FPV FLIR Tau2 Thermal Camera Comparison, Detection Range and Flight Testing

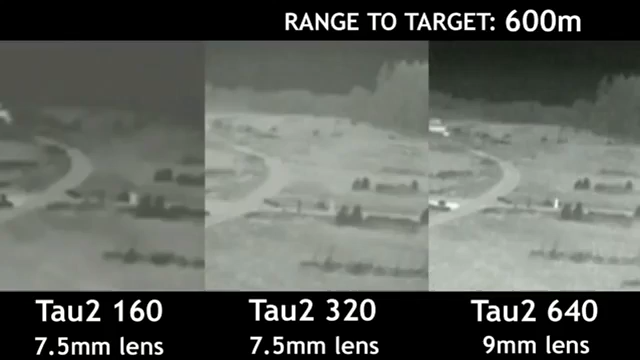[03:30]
All three of them are operating at 30 Hertz meaning they produce 30 frames of video per second. We'll just let this roll in real time so you can decide how each camera performs for yourself. I'll be the solitary heat signature at the base of the tree line on the far side of the park.
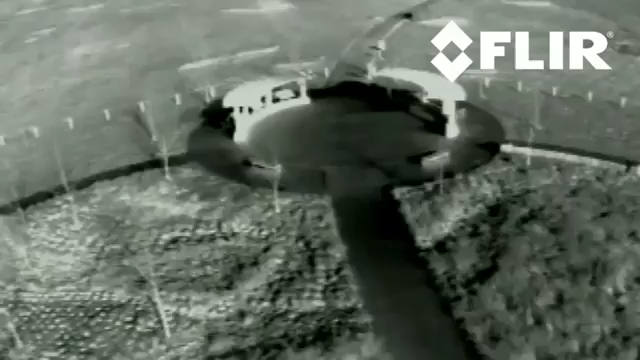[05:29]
I'm moving up on this small circular object. I'm going to scrape off a bit of altitude.
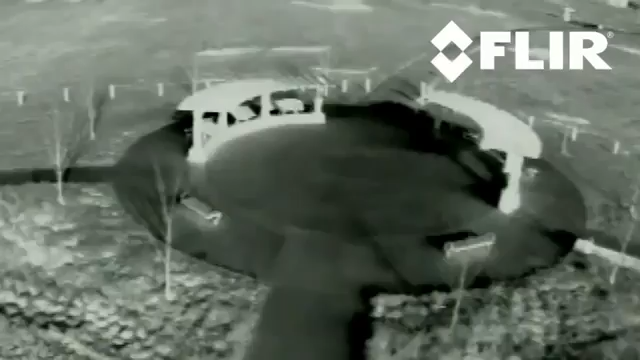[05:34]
And as you can see, you can see those benches. You can see all the individual limbs on those trees.
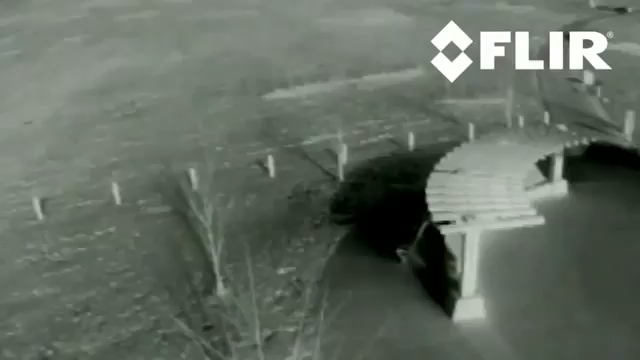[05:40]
You can see the details on this trellis work.
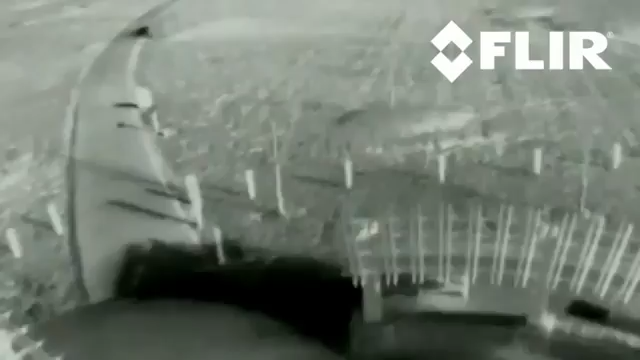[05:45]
So yeah, the 320 with the 7.5mm lens is extremely flyable. This isn't a problem at all.
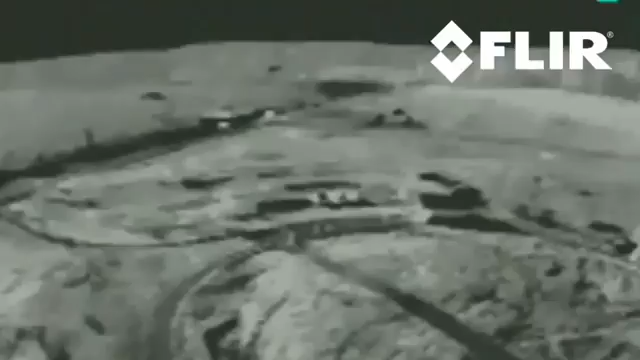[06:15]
I mean, it's obvious you don't have nearly the resolution. This is the circular structure we were looking at
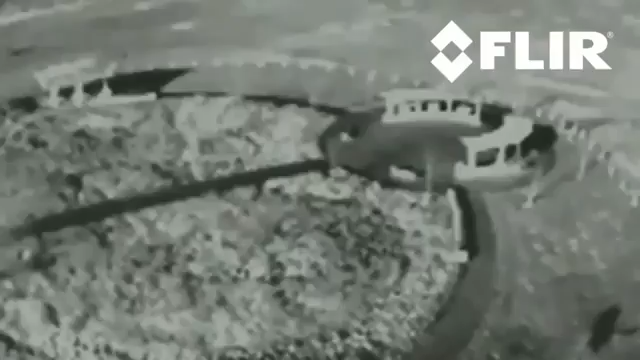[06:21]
in our previous flight with the 320 to give you some sense of comparison.
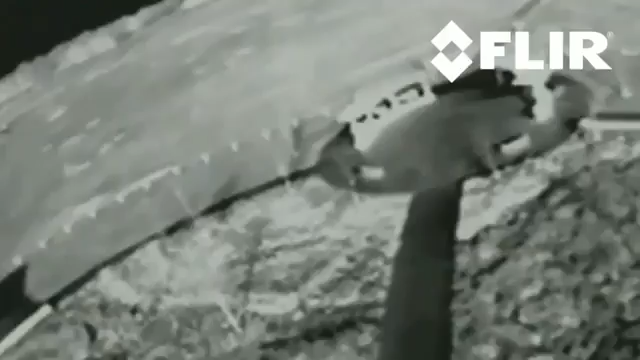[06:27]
So as you can see, we're not getting nearly the detail.
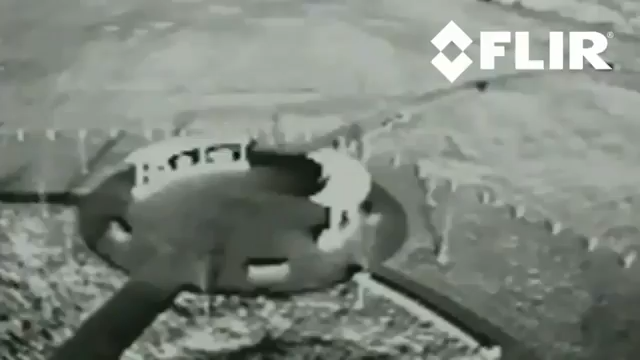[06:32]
Obviously, I'm maintaining the aircraft in the air so you can fly with it. So this would be serviceable, but if I had a choice between this and a 320 or a 640,
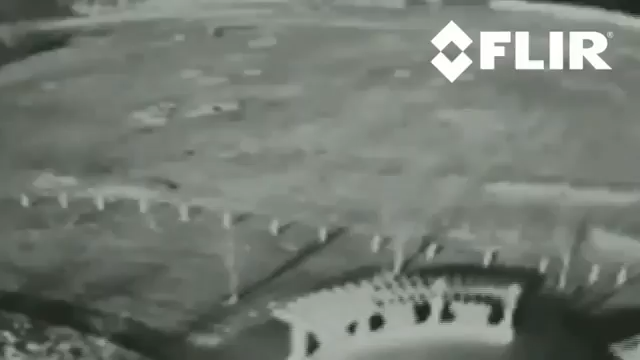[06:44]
I'd definitely reach for the higher resolution camera.
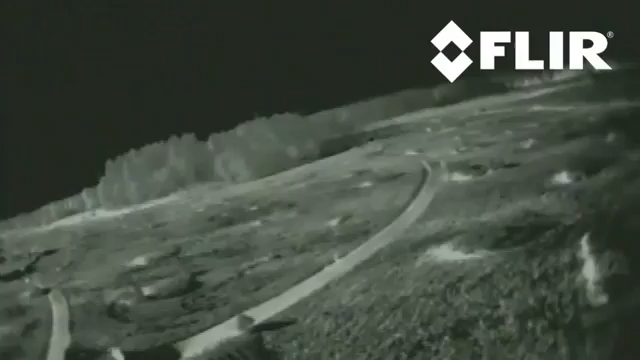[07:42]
but it's not as easy to discern as it was with their lens. I feel like I'm flying a lot closer to them. And it's...
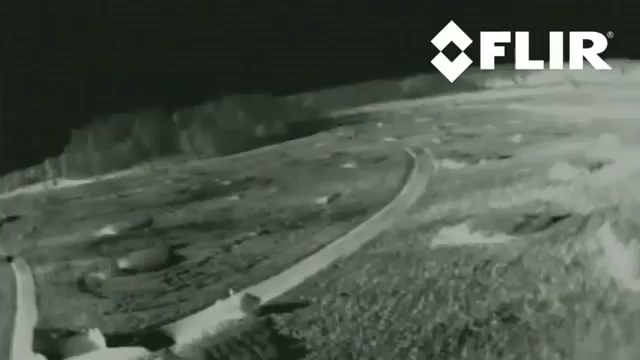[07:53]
Honestly... Given the uh... It's almost identical to that of the GoPro.
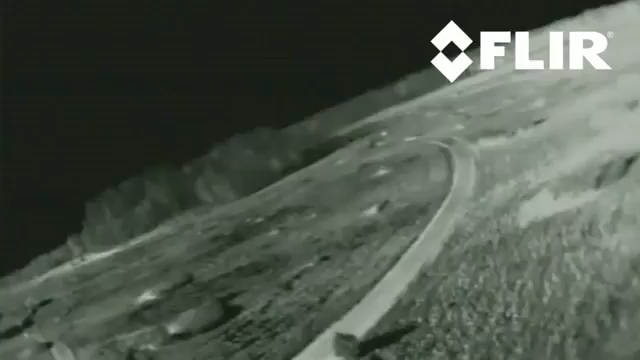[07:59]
It's really strange. It's got a little more vertical resolution. But that's about it though. As we go back and forth, the path is exactly in the same spot for both cameras.
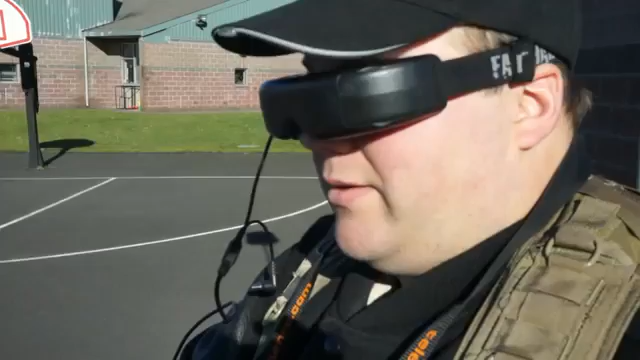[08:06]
Alright, so bottom line, where does that leave us? Which camera is right for you?
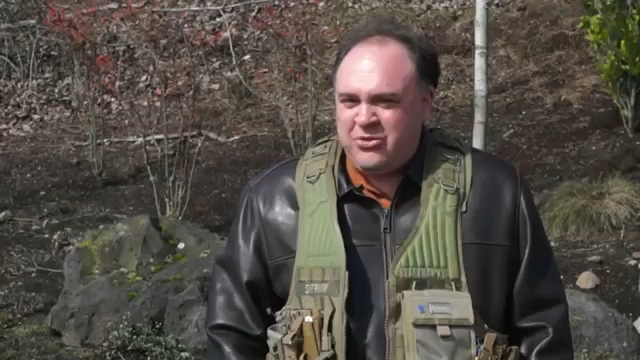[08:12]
Well, if you've got all the money in the world, go ahead and get the 640. It's got the highest resolution. It's going to give you the best results under all circumstances.
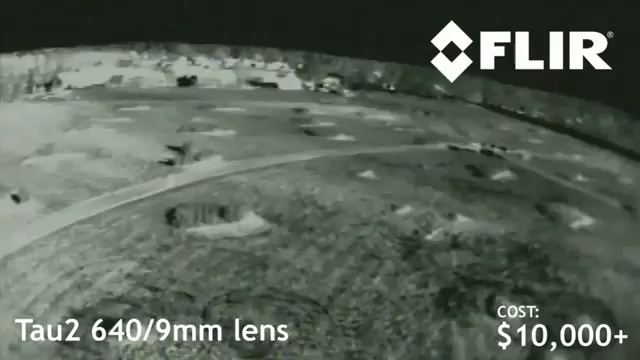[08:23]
However, it's a little over 10 grand, so be prepared to shell out for that. For many of you, I suspect that the 320 is going to end up being a workhorse. It costs about 6 grand less than the 640 at just a little over $4,000.
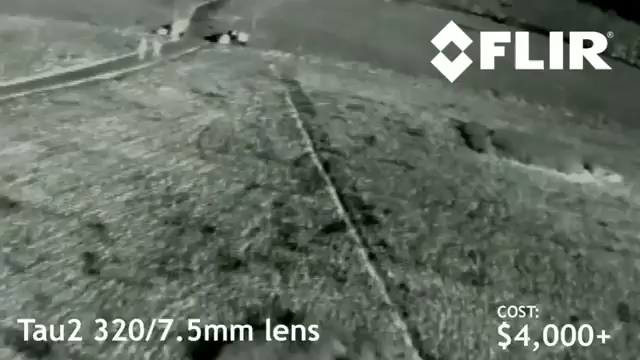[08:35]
And as you can see in our testing, it works very nearly as well.
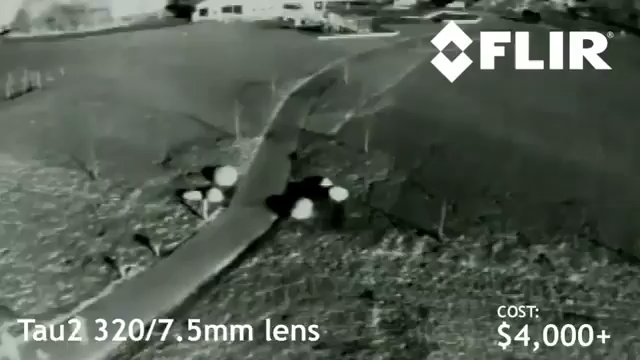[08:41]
The detection range is basically the same, and it gives you plenty of detail to fly by. If you're scraping together every single penny, and your mission requires a thermal imaging capacity, go ahead and get the 160.
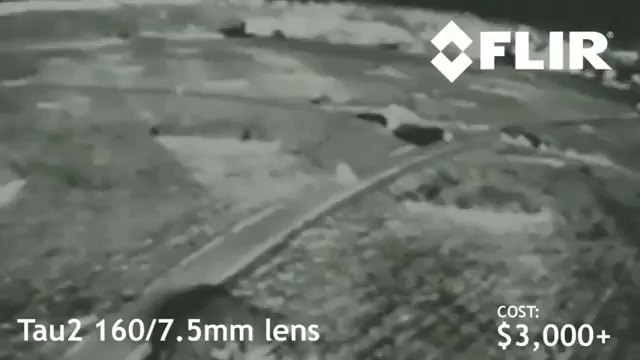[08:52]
It sells for a little over $3,000. However, if it were me, I'd go ahead and save up the extra $1,000 and get the 320.